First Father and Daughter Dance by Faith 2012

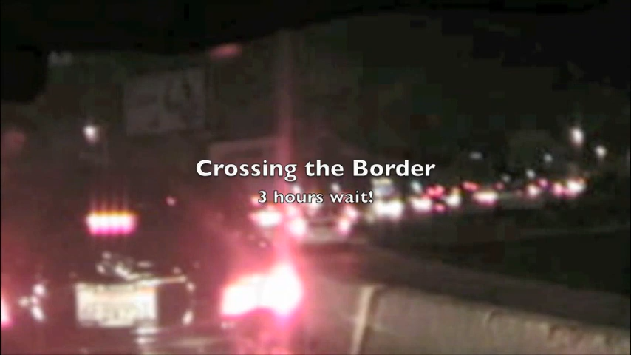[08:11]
so I'm estimating about least three hours to get to the actual border border border so here I am in back of this